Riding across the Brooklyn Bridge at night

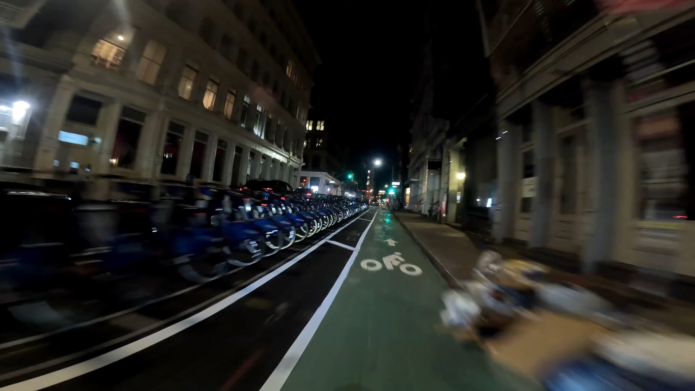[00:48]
Taking a right on Lafayette. That'll take us down to the Brooklyn Bridge. Hoping this view looks better.
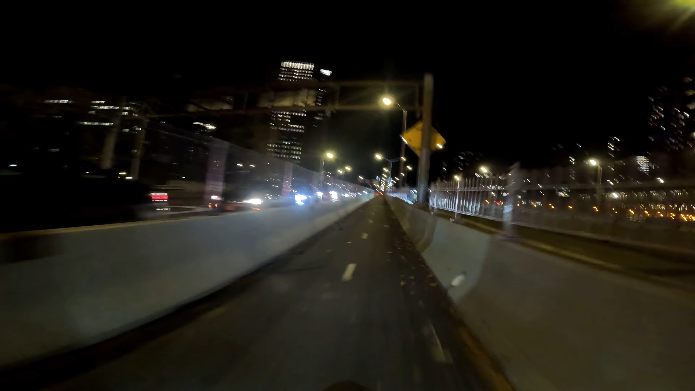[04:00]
bicyclists used to have to share the walkway up to the right there, and that used to be a nightmare, man, with people walking and trying to get their selfies, and it was a whole thing, you know. So they did this a couple months ago, I don't remember when. But they shut down a lane of the Brooklyn Bridge coming into Manhattan.
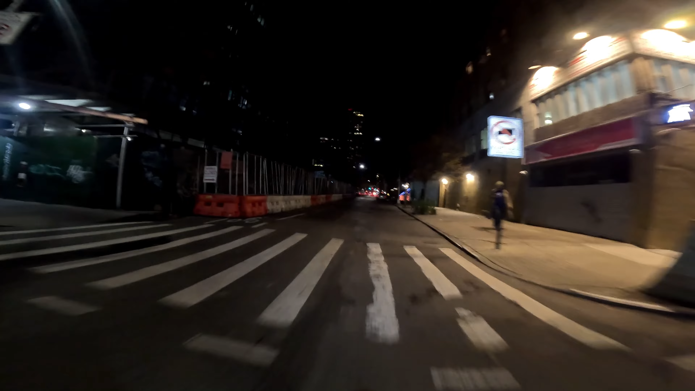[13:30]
still on Dean Place, going towards Washington Avenue. It is 9:42 p.m. on a Tuesday. It's going up on a Tuesday. They call me I Love McConan.
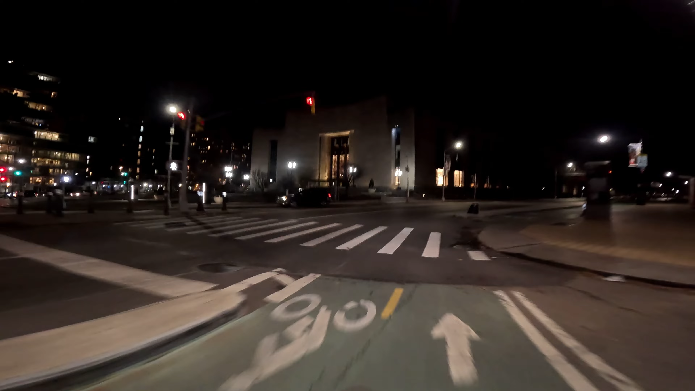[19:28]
I fell right here really bad one time. The water usually
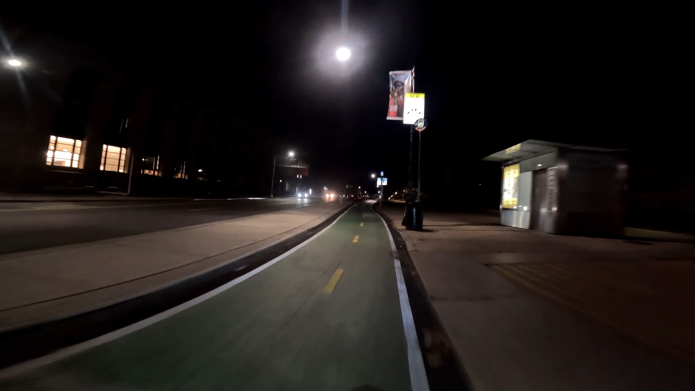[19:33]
piles up right there, and I didn't think it was as wet as it was, and I hit that corner a little too fast, and man, wipe out Central.
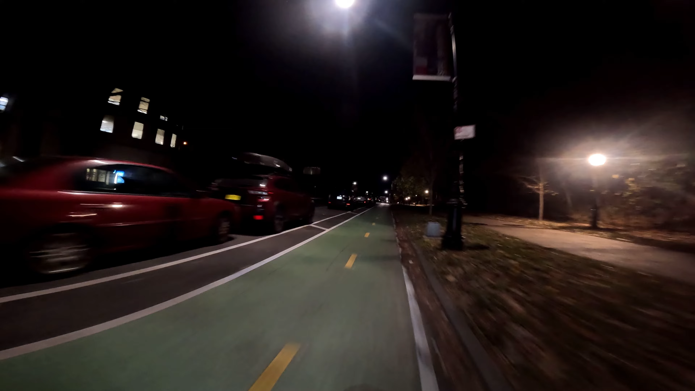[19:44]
Kind of learned the hard way to take turns slowly. But anyways, we are a little more than halfway there, and here comes that sound again. Oh my gosh. Stop it. I think it's my bag.
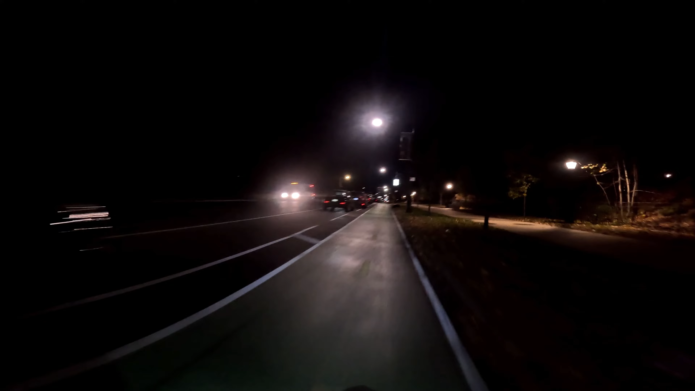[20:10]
Just don't want to mess with it too much and then get distracted. Oh my gosh. It might be my brake. Because it only does it once I start going a little faster.
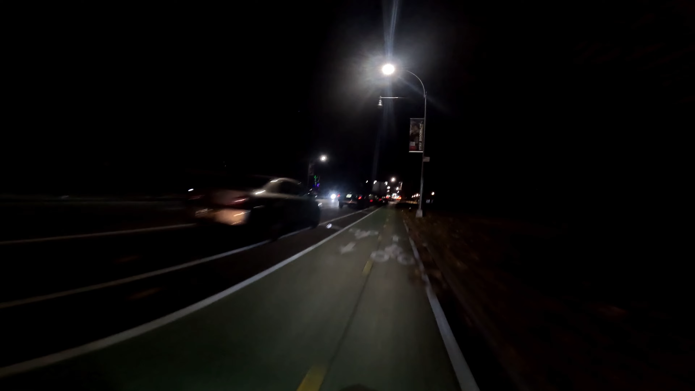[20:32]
I don't know. Is it going slow though? Go a little slow. Yeah, see, it doesn't do it until I start giving a little gas. That is my back brake. Oh, it's got a lot colder. Burr. Burr's the word.
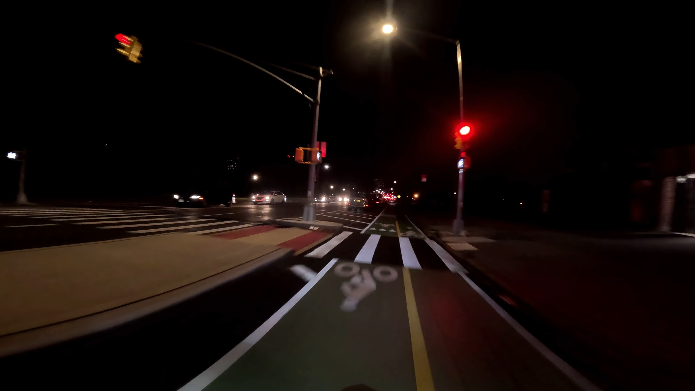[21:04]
Right next to Ebbets Field, for any of my drill historians that may be watching the video. I'll have to do a separate video going around there one day, but it's right to the left of us right now. We stop at this light. I'll point my camera that way so you can take a look at it.
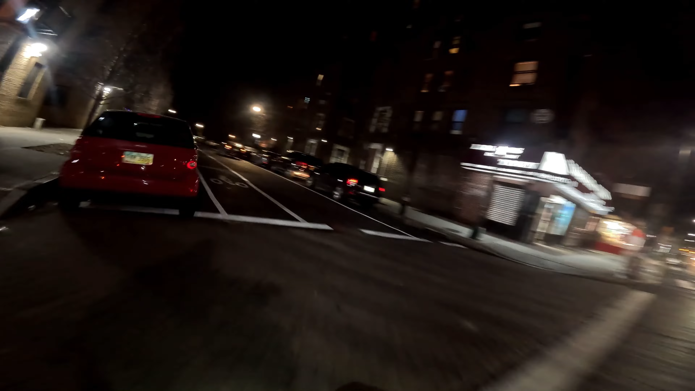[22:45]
We're in the Crown Heights neighborhood of Brooklyn, for anyone that's familiar. It's just crazy.
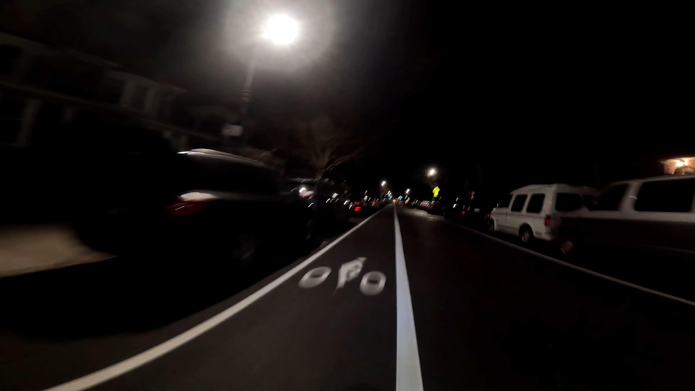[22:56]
You can have these beautiful, like, what do they call, like, single family homes or whatever.